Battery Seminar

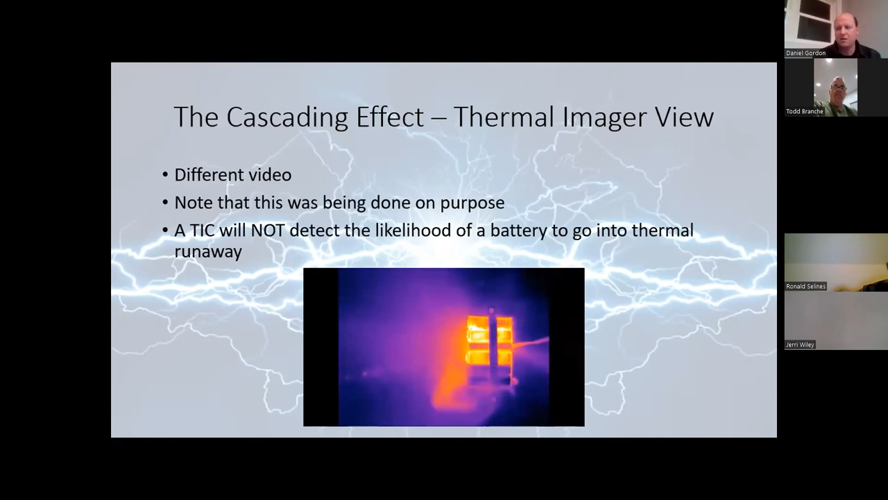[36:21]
from it and then all of a sudden boom so when we talk about doing our secondary searches and assessing cells that we may see ejected throughout the structure the thermal imager is not going to be an effective tool for us to decide is this cell safe to leave here or not